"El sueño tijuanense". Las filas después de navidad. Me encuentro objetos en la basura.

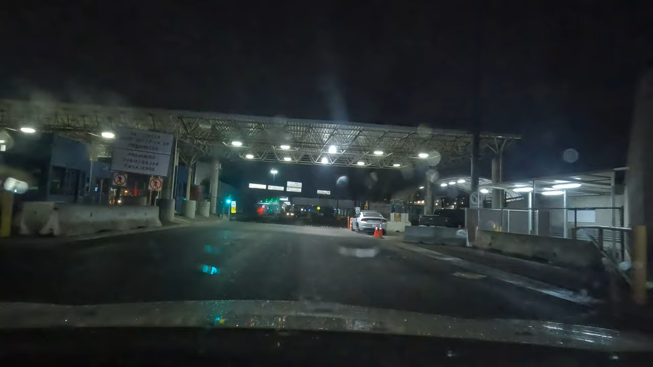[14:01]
Y quiero ver si me toca esta vez Nuevamente La última
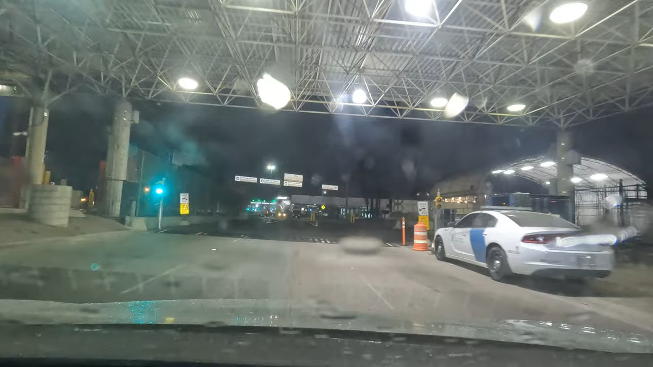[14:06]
vez que salí de San Diego Hacia Tijuana Fui detenido
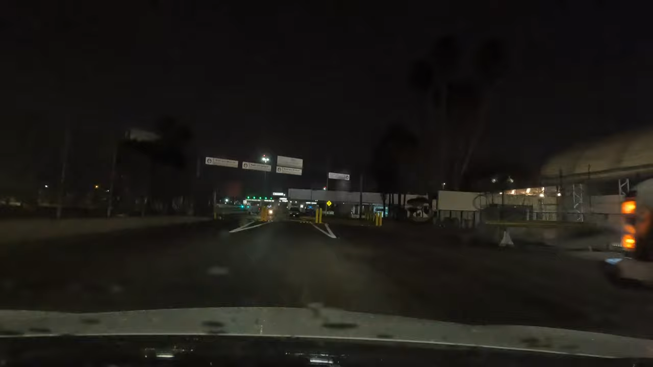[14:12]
Revisaron mi carro nada más Quiero ver si esta vez Nuevamente me reviso
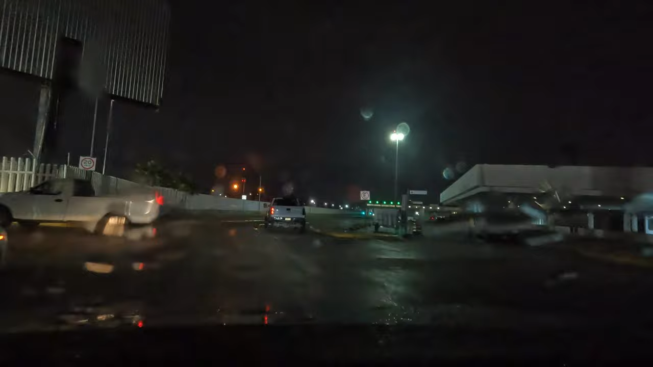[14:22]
Y por ello Llevo la cámara prendida Para ver si Si me mandan a inspección Este es el puerto de salida De Tijuana De San Diego Perdón
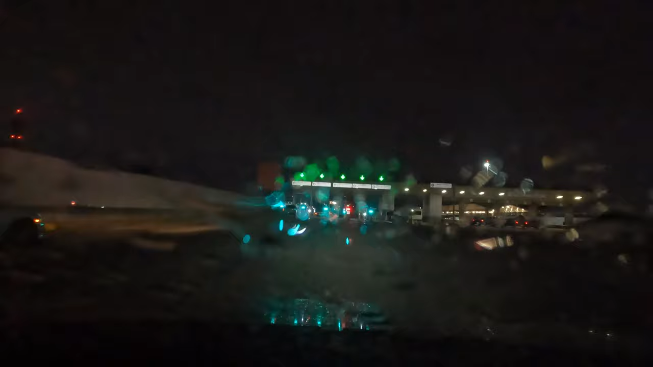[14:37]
Me equivoco Este es el puerto de salida De San Diego
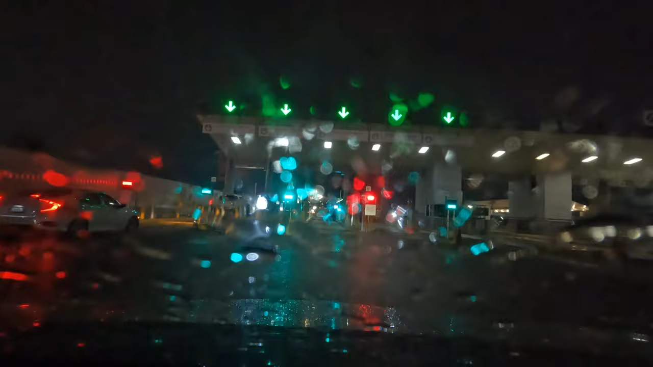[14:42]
Y ya estamos en Tijuana De hecho
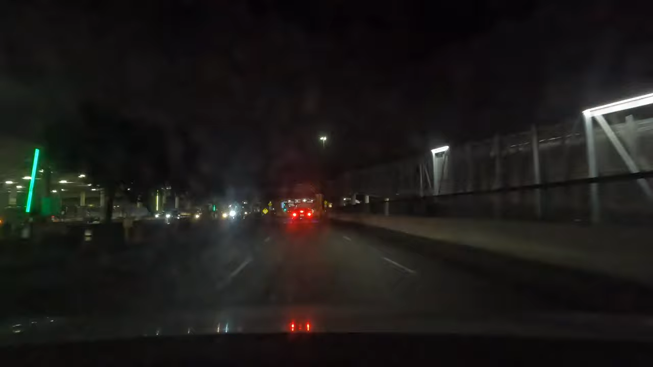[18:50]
Por la parte de Otay. Y lo que quiero ver es si me detienen en el puerto de inspección de los soldados de Sedena. Para ver si me revisan o me mandan a inspección secundaria.
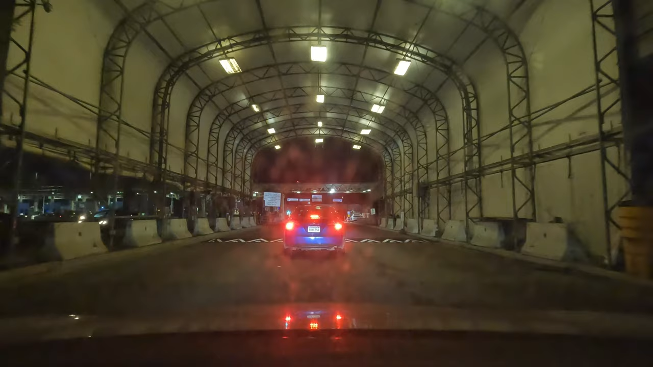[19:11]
Es lo que quiero saber. Ya que me han estado mandando. Pero el día de ayer no me mandaron. Pero me han estado mandando en un mes. Me han mandado tres veces. Y en esta ocasión pues quiero verificar. Si me mandan. Si se ve muy sucio el piso. El cristal es porque ha estado lloviendo.